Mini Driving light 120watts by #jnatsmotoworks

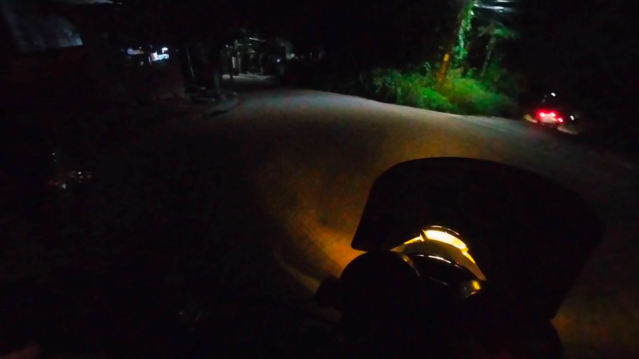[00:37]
Tonight. Oh, you know. Meron na akong boses sa audio. Live voice, direkta from the camera. Nakabili ta. Nakabili kasi tayo sa Shopee. Mumurahing mic lang. So, tinesting natin. Mukhang okay naman. So, ngayon gabi, as per request ng isang tropa natin, kasi nga, nagpalagay tayo ng mini driving light.
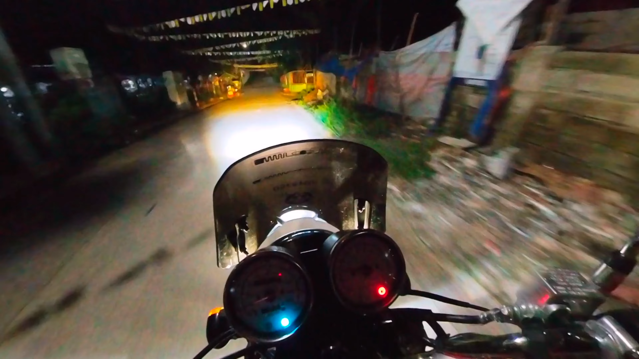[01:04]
So, ngayon, titestingin natin siya dun sa mahaba-habang kalsada kasi sabi niya sa akin, gusto niya daw makita dun sa mahaba na daan. Kasi, tinesting natin dito lang sa, ano lang natin, sa vicinity lang ng tinitira natin. So, gusto niya makita yung mas mahabang kalsada daw dun sa mas madilim. So ngayon, ang gamit natin, stock headlight natin to, ah, itong dilaw na to.
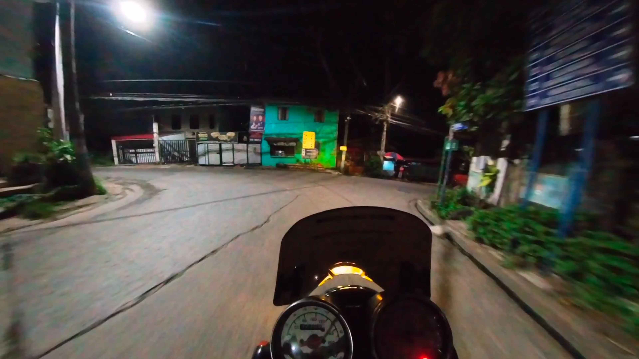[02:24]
Yan. So, merong daanan doon na medyo madili at hindi medyo madilim talaga. So, doon natin testingin. Yan. So, konting hintay lang. And doon tayo magbubukas ng driving light natin.
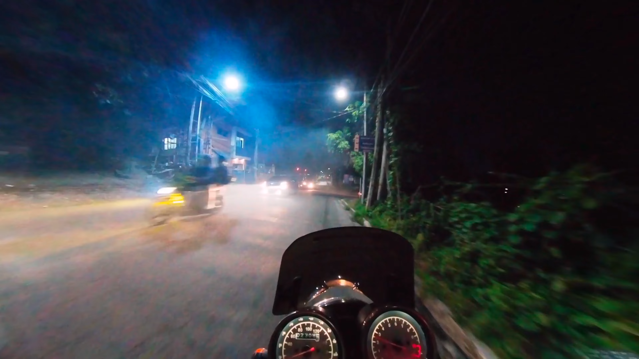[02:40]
Kasi pag dito, tingnan nyo. Oh, ayoko makasilaw.
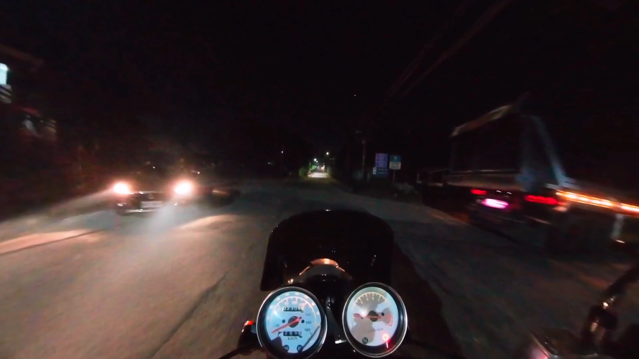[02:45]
Doon na lang tayo, ha? Okay? So, watch out lang. Watch out. Okay. In a few moments, andyan na tayo. So, ito, malapit na tayo. Sige. So, pinatay ko na yung headlight ko.
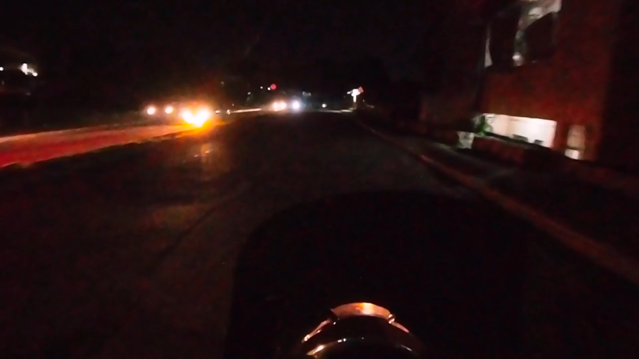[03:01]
So, ang gagamitin natin today is... ngayon, today tuloy. Ngayon is yung mini driving light ko. So, hala, testingin natin dito sa madilim na madilim na madilim na kalsada na to.
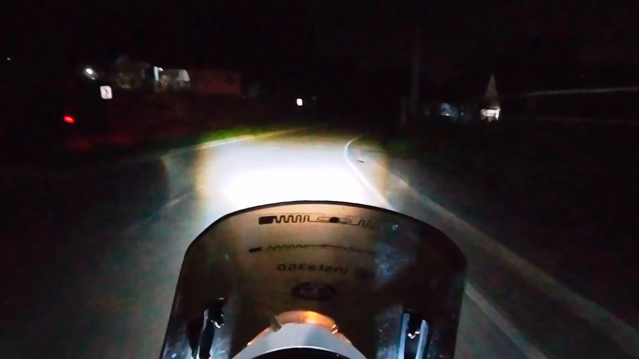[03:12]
So, ito, nakikita nyo sa bandang kaliwa ko. Yan, so, bubuksan na natin ang ating mini driving light.
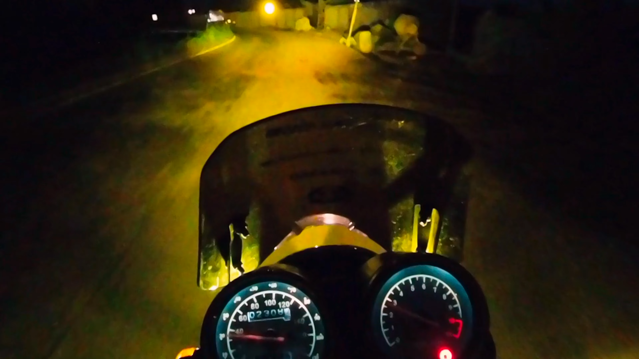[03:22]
Ito na ba yun? Yan. Ayan, nakikita nyo yung white sa harap is low. Yan ang low natin. So, patayin natin. Wala, di ba? Ayan, ngayon, high. High, low pa rin. Sorry. Ngayon, pagdating natin sa dilim, ito, madilim, gamitin natin yung high. This is the high. High resolution. Ayan, guys, nakita nyo kung gaano kalawak.
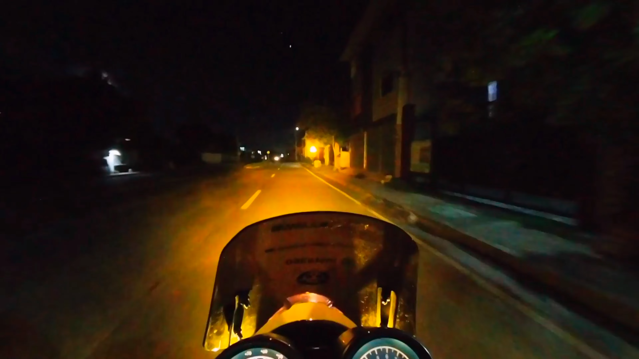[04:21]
yan ang mini driving light natin, naka-high. Ulitin ko, yung dilaw, high. And then, yung ating low is the white. Yan, so friendly yung natin, yung low na white. So, kitang-kita, pero hindi siya tutok masyadong, hindi siya ganun kalakas, yung buga niya, hindi ganun kalakas.
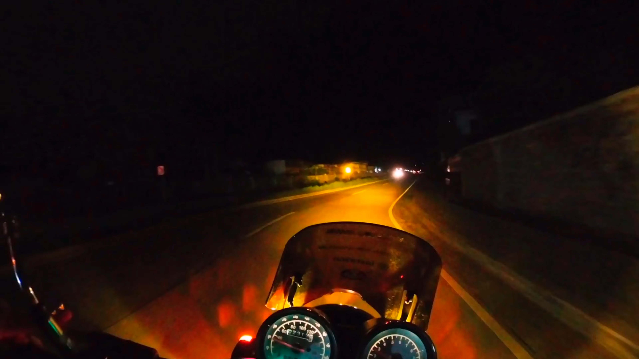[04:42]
Di katulad nung nung high. Uy, counter blow. Yung katulad nung high natin, ayan, di ba nilin? Ayan ang high natin. So, kita nyo, sakop na sakop, dalawang kalsada. Ayan, lalo na sa dilim. Di ba? So, ang bilis. So, siguro, okay na to. Tropa, Tropa Vips, Rocky Day.